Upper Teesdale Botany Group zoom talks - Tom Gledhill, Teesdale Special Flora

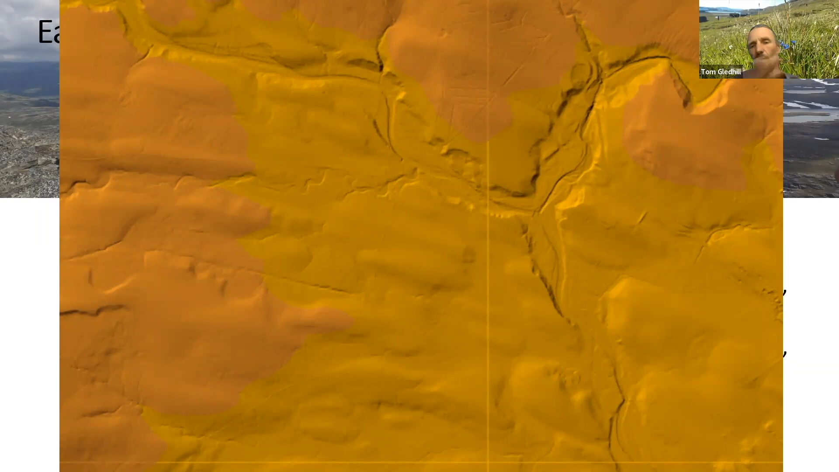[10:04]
And if you kind of look at that, you can kind of envisage all that fresh ground rock left by the last glaciation through running down Teesdale, sort of almost spread across the surface of the Dale at that time. And imagine all that open habitat that must have existed in that early post-glacial period.